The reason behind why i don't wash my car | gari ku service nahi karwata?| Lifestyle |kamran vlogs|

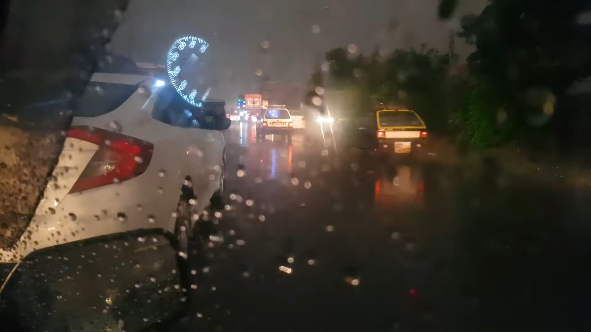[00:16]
اللہ کا نام لیتے ہیں اور نکلتے ہیں گار کی طرف بارش ابھی مزید تیز ہو رہی ہے